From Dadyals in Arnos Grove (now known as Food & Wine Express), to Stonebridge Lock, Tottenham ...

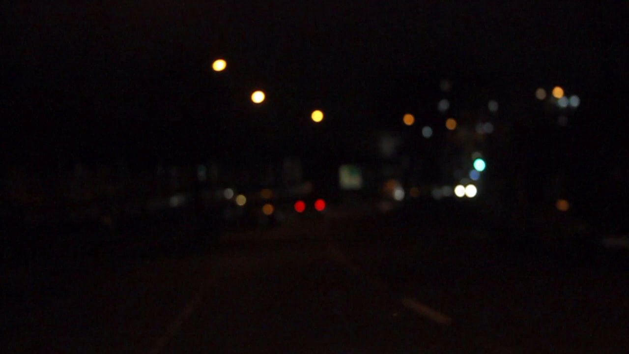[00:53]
We're now at the junction of the A406 Bowes Road.
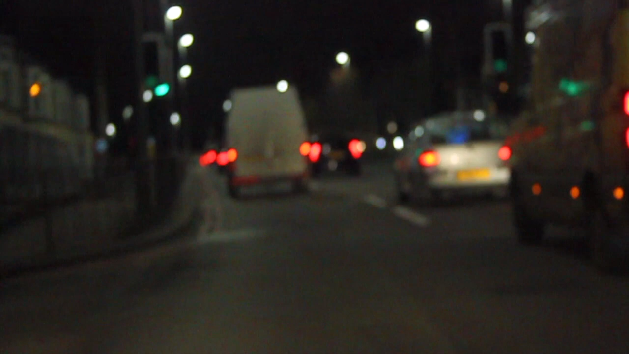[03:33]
Past the speed camera, see the road marking.
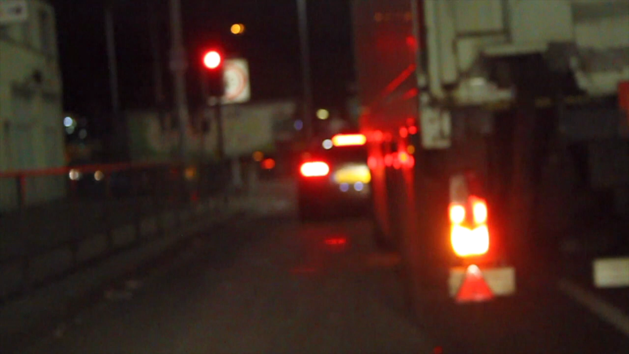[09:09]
As we come up to this junction, there's a camera on the left.